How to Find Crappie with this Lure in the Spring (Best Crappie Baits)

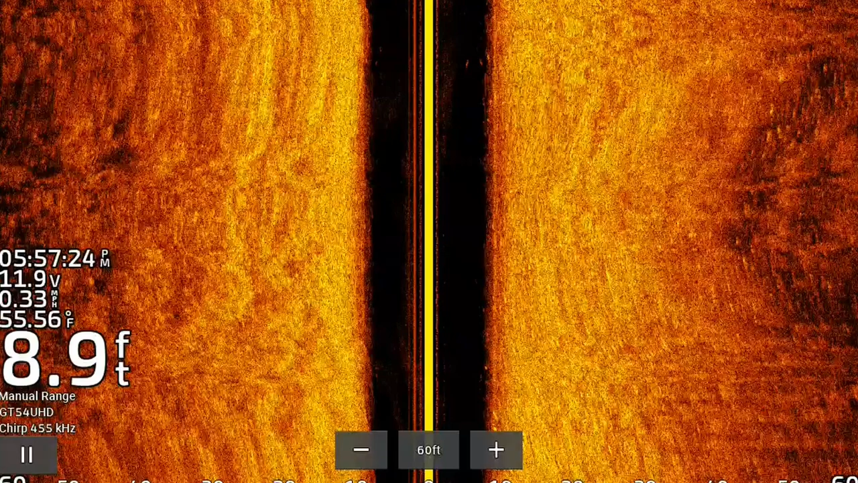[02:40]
On screen: depth 8.9 ft, water 55.56°F
It's pinging off the same object over and over again, so you're going to get that elongated line or that blurry picture. The minute you start moving that boat two, three, four miles an hour, you're going to get a much cleaner picture, as you can see here. And if you notice, I'm going right across the weed bed, and the fish that are suspended the highest up in the water column, this is what they look like, these bright specks. You can pick them out right above the weed. I tried a couple bobber techniques today.
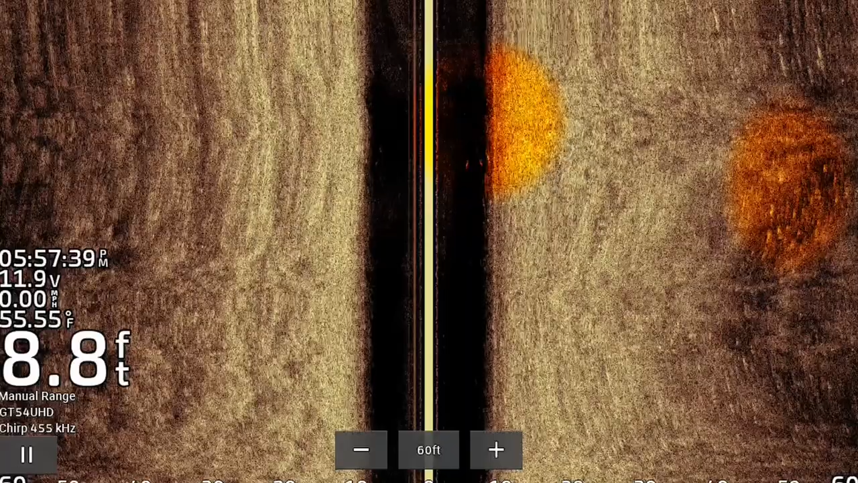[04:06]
On screen: depth 8.8 ft, water 55.55°F
Now, there's fish on the live scope that are buried in the weeds. You can see them with the live scope, but you can't see them on side imaging. And that's because side imaging isn't great at seeing through the weeds. But when these fish are suspended above that weed bed, you can definitely see them.
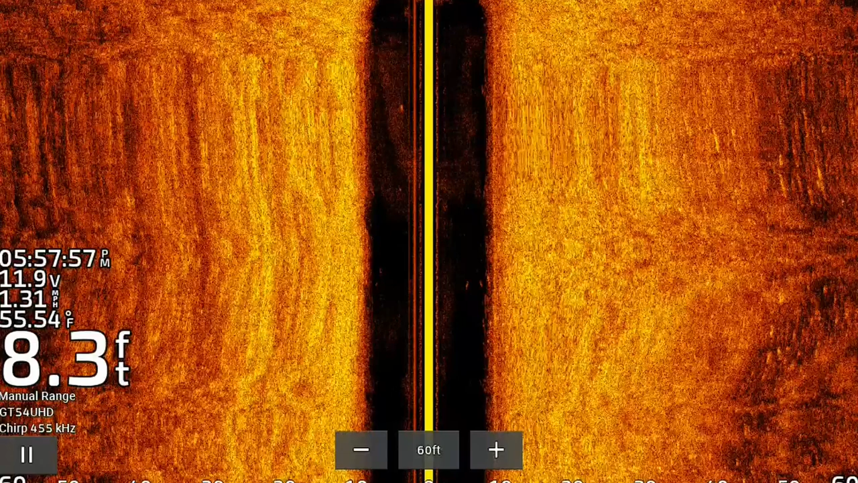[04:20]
On screen: depth 8.3 ft, water 55.54°F, speed 1.31 mph
You can definitely pick them out. I'm targeting areas that are these big spawning flats,